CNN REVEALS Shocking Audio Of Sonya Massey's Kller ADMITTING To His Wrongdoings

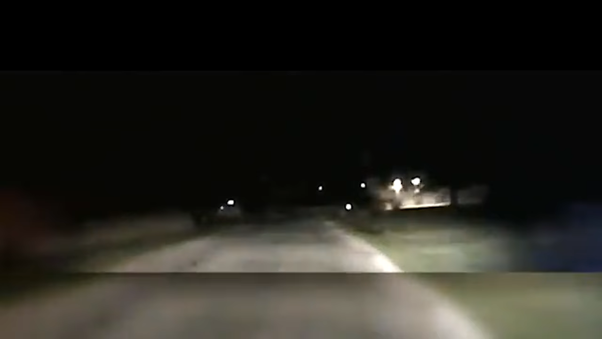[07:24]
order by a superior at the Logan County Sheriff's Department to terminate a high-speed chase over a traffic infraction, his speed at times reaching 110 miles per hour. Are you pursuing?
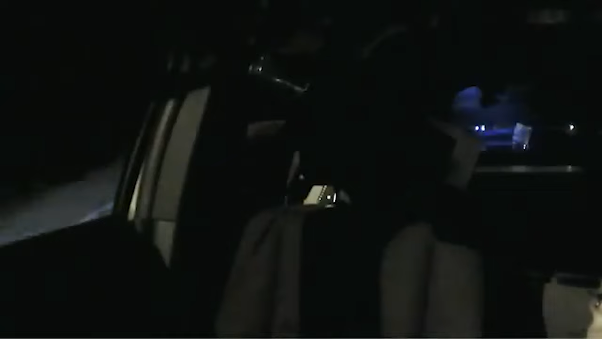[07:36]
I'm about to terminate. She's flying up 121 right now. But Grayson didn't stop.
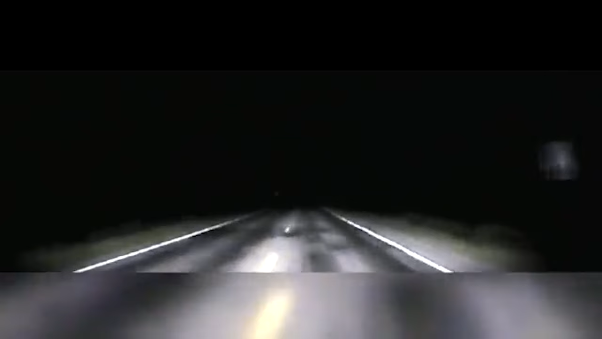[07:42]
He did, however, turn off his lights and siren, but kept going anyways until he hit a deer.
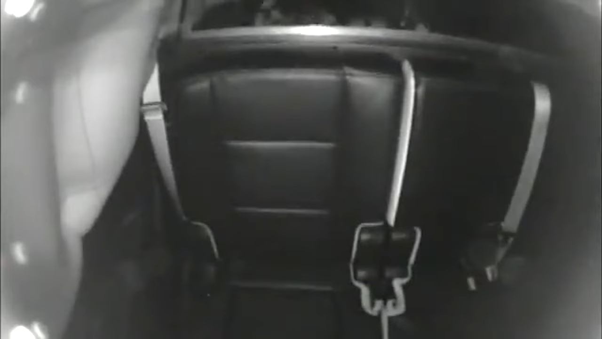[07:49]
Well, I'll definitely be terminated because a buck just smacked the side of my driver's side door.